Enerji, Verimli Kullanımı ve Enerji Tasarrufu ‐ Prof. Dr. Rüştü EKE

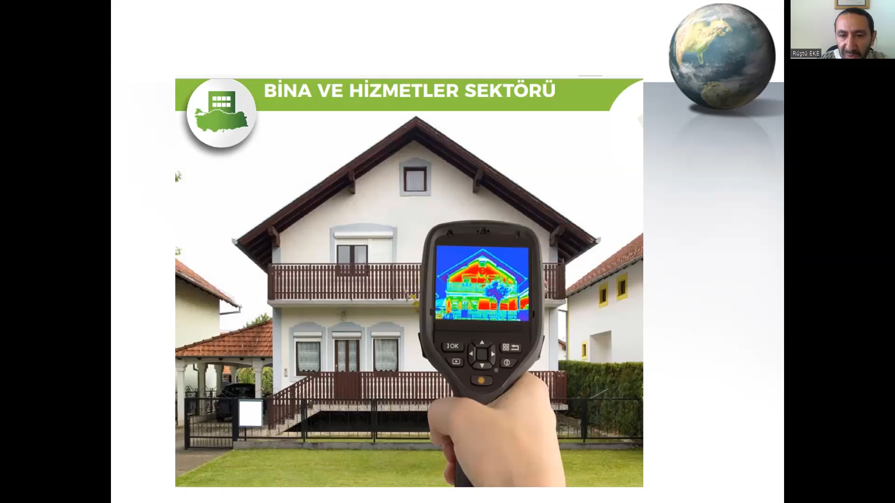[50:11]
bakın şu şekilde bir terbal kamera ile renklendirilmiş bir şekilde nerede kayıp var, bunları görerek ısı nereden kayıp oluyor, bunu tespit edebilmek mümkündür.